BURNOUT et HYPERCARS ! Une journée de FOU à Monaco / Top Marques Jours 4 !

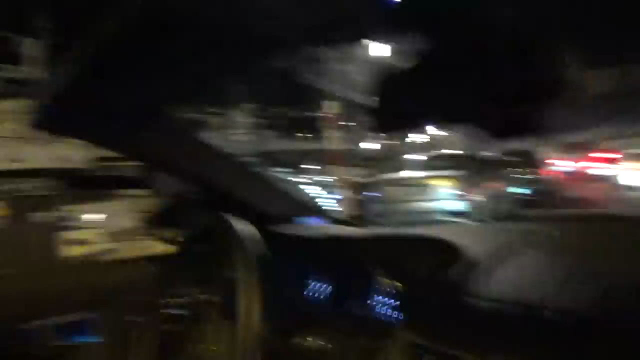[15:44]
Maserati, derrière il y a encore une Turbo, deux Turbos. Ça a l'air d'être un beau bordel mais garé en fait. Il n'y a pas d'accélération. Ils ont l'air d'être tous là vraiment.
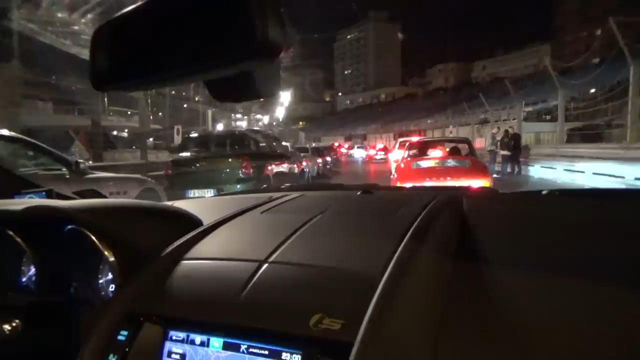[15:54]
Hein. Là on a encore de la BM. On a encore du combo là.